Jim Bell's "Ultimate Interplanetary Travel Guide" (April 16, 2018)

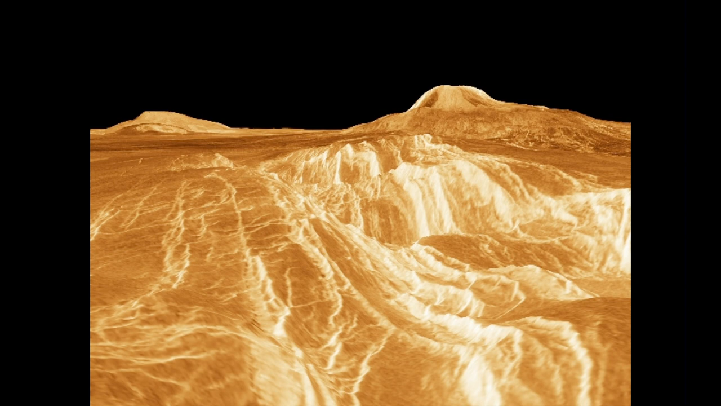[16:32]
And the sites available to view will include some spectacular volcanic terrain, enormous rift valleys, Grand Canyon-like terrains on Venus, similar to, in some ways to the terrains on the Earth.